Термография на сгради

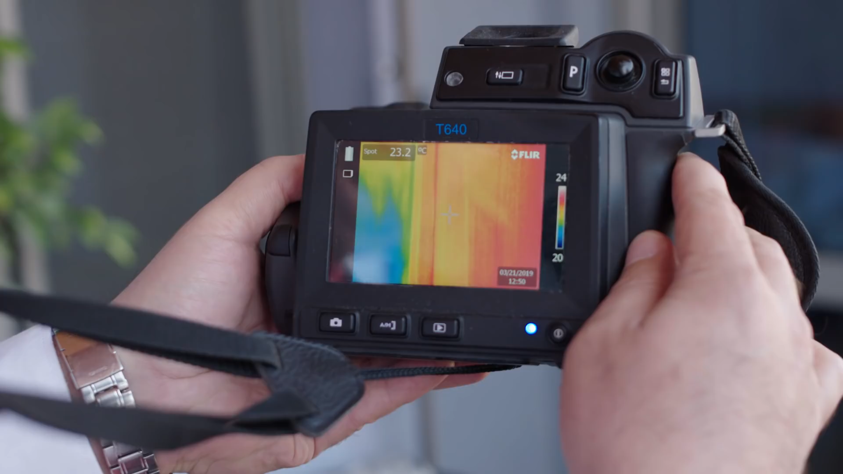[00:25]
On screen: spot 23.2°C
Търмография на сгради Търмография на тези снимки подсказва нужните подобрения и ремонтни дейности, които да редуцират енергийните загуби.
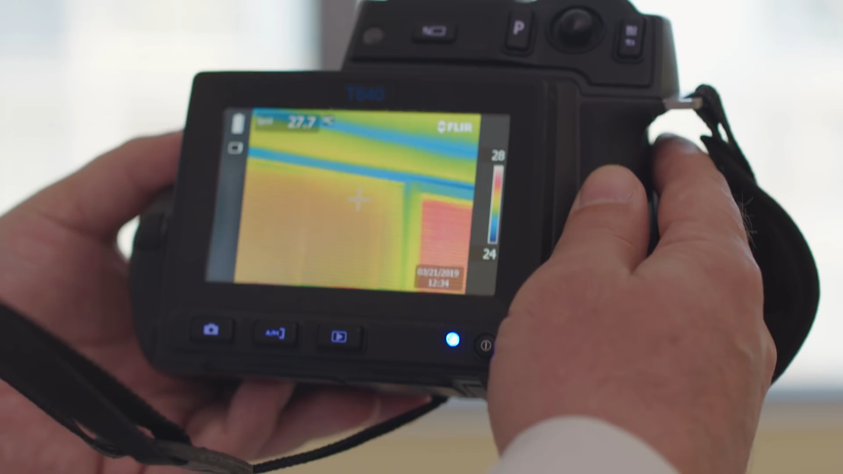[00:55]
Тъмно-синно отцветяване във всички студени области,
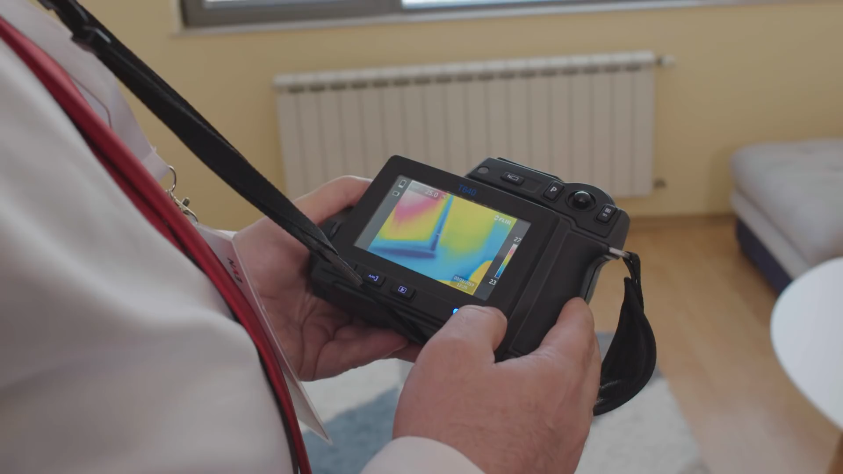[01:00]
а пък там, където е най-тъмно-синното, всъщност е място, където външния въздух продуква през фугата на...